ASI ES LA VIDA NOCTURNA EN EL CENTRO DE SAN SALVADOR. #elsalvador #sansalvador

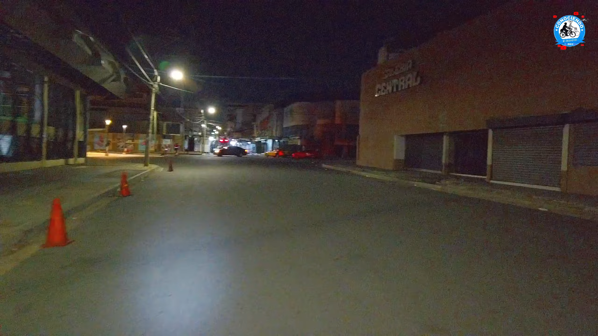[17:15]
ahora llevándote como se encuentra de noche el centro de san salvador como pueden apreciar partes solas